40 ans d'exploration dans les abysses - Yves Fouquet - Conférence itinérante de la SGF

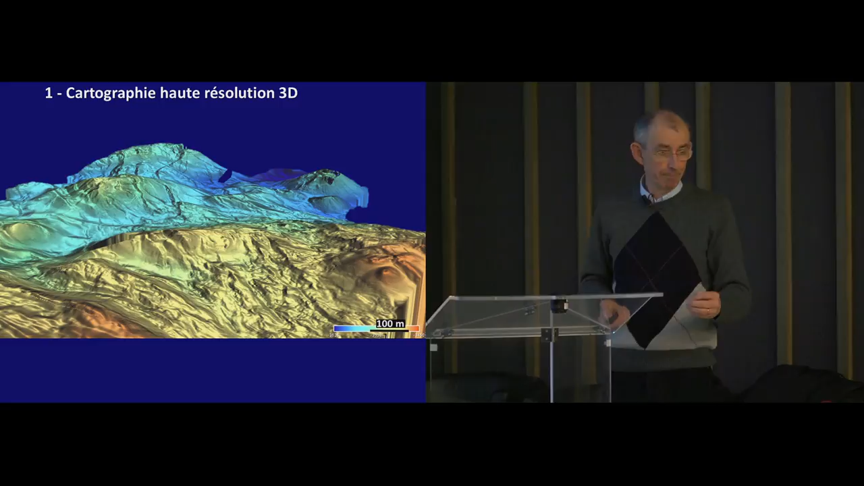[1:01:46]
C'est ce qu'on a fait dans une zone située à 26 degrés nord dans l'Atlantique. Ici, c'est une carte AUV. Vous voyez la résolution. 100 mètres, résolution 1 mètre. Donc là, on trouve l'horizon que je vous mentionnais dans le deuxième document, l'horizon de Mars. On commence à y penser un peu. Enfin, on le voit un peu. On fait ces cartes. Alors, on voit des structures comme celle-là, comme celle-là.
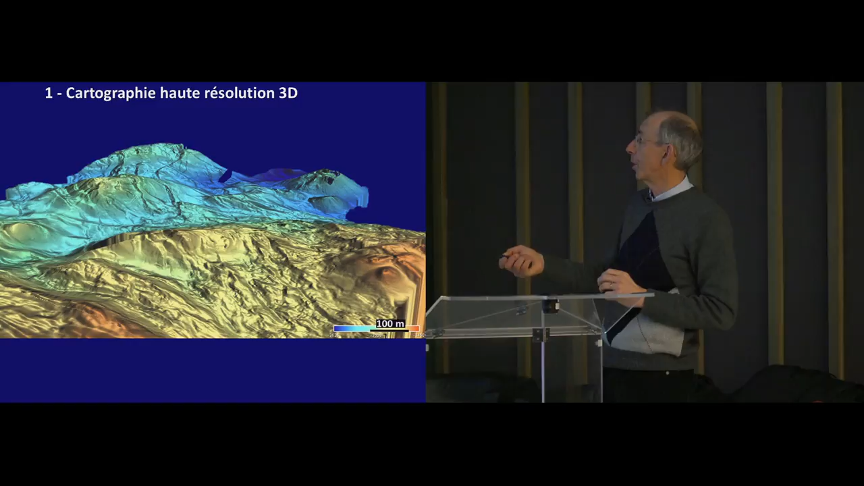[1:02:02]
On voit des cônes. On dit, tiens, il y a des volcans. C'est normal, on est sur une dorsale. Sauf qu'en fait, toutes ces structures que je pointe avec les flèches rouges ne sont pas des volcans. Ce sont d'anciens sites hydrothermaux inactifs. Alors, inactifs, ça veut dire qu'il n'y a plus de panache.
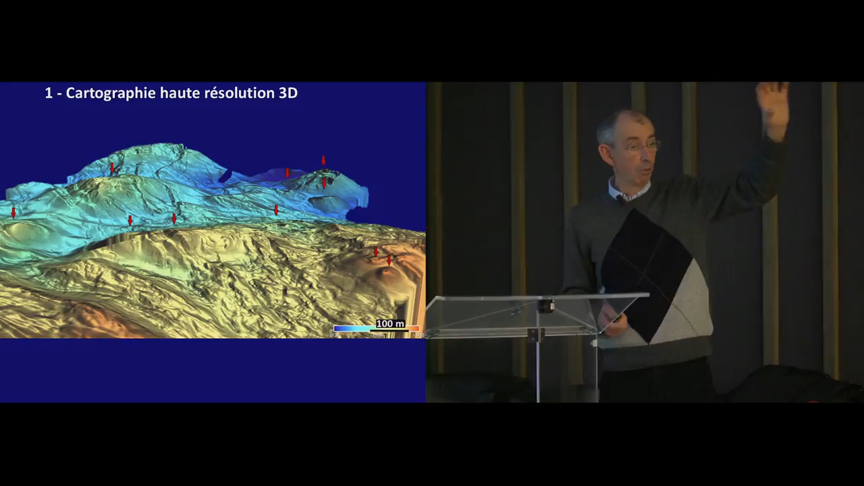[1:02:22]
Ça veut dire qu'on n'a plus soit le panache horizontal, soit le panache vertical pour nous aider à les trouver.
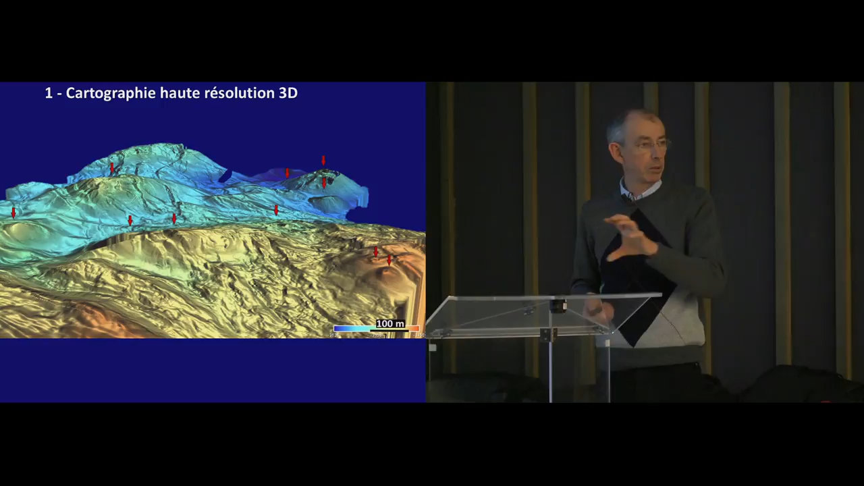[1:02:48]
Alors, pour l'instant, j'ai surtout parlé de ces images utilisées pour la bathymétrie, mais donc, c'est-à-dire, en gros,
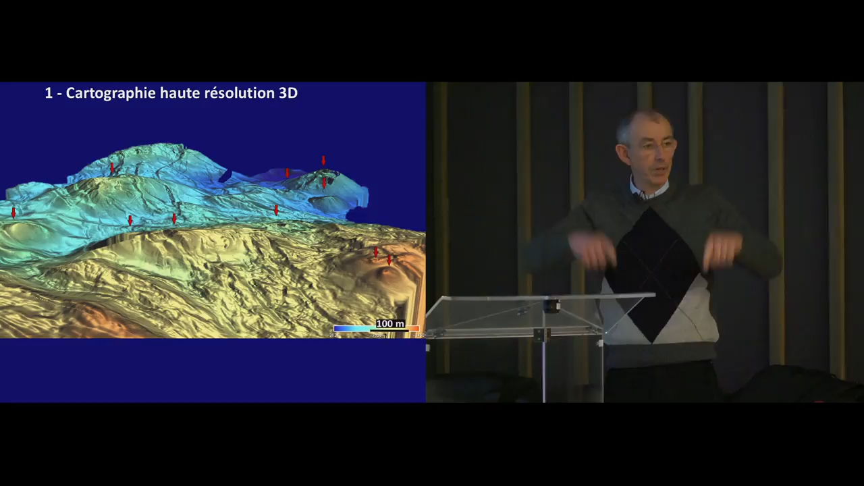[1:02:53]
la vitesse que mettent les sons pour aller et revenir au bateau ou sur l'AEV. Mais ces images, on peut aussi regarder l'intensité qui est réfléchie
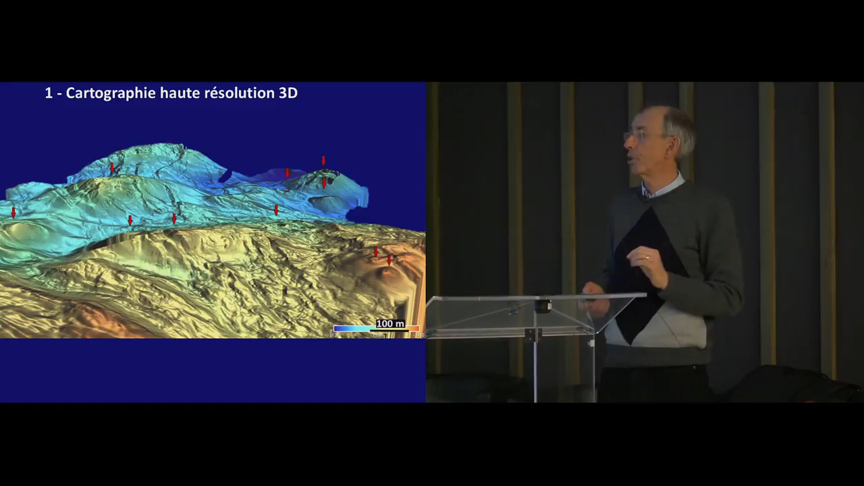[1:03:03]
et on traduit ces intensités en niveau de gris. Si c'est très réfléchissant, quand c'est des roches dures, on a une forte intensité qu'on traduit ici en couleurs noires.
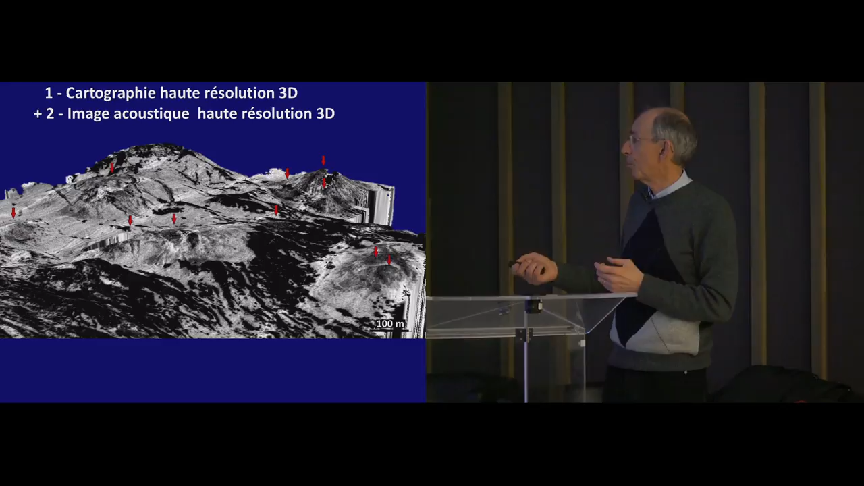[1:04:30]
ce sont des sédiments hydrotherbaux mêlés à des sédiments pélagiques. Donc, on peut, en combinaisant observation de terrain, morphologie, imagerie, produire ce que j'appelle des esquisses géologiques, donc en combinant les trois, qui permettent de faire quasiment des cartes géologiques qui sont utiles pour les interprétations, préparer les plongées, localiser les échantillonnages afin qu'ils permettent de, je dirais, presque de faire la vraie géologie dans les grands fonds. Mais c'est tout récent.
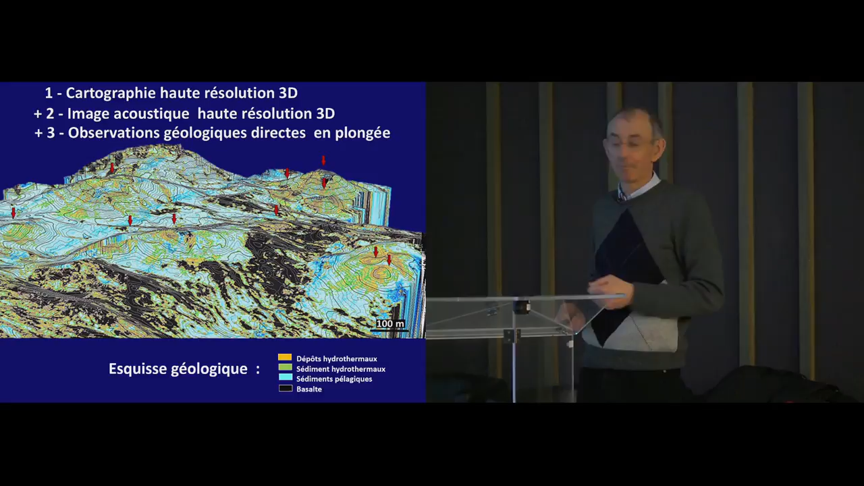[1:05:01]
Jusque-là, on était, on travaillait énormément en aveugle. Voilà, deuxième étage de l'historique.
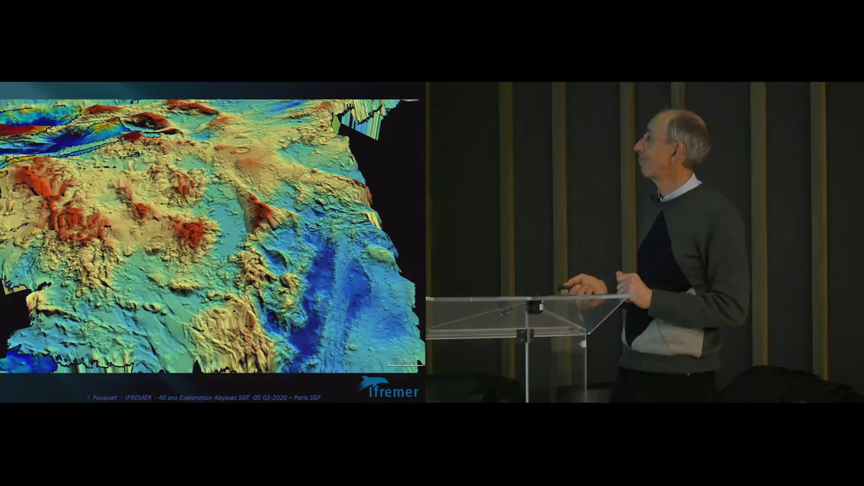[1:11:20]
on voit ici ce qui peut ressembler à un volcan, mais en fait, oui, c'est un ancien volcan qui est coupé en deux par une grande faille, on a un peu exploré cette affaire-là,
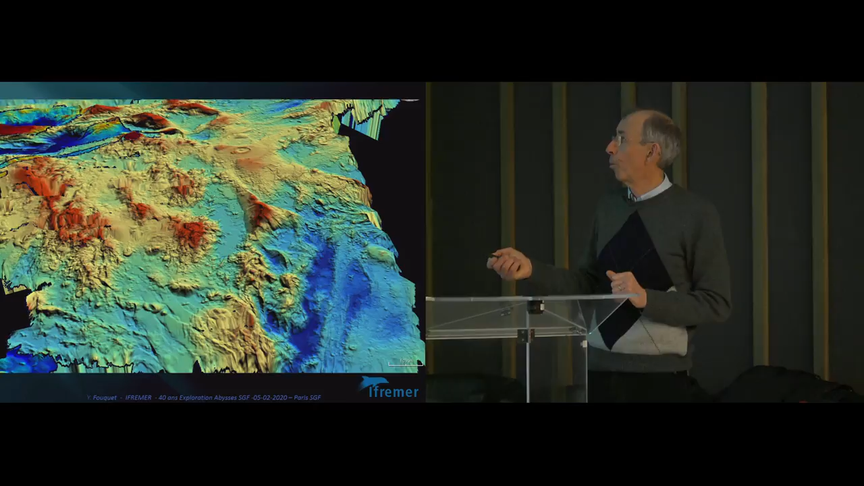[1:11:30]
cette marche-là, je dis marche sans S, d'un seul tenant, c'est un dénivelé de 2 km, 2000 m de dénivelé, donc toujours des reliefs importants, et plus au nord, on voit une structure totalement inconnue aussi, pourtant,
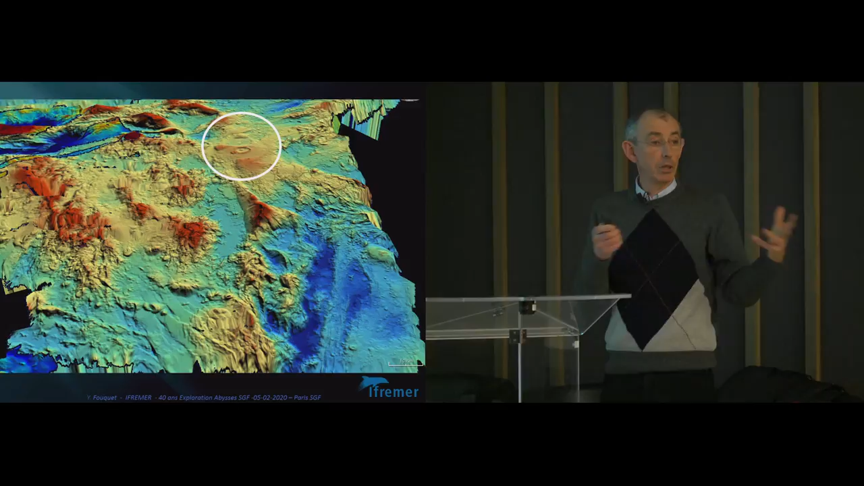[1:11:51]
on est dans les aides françaises, sur lesquelles je zoome un petit peu, donc voilà la structure,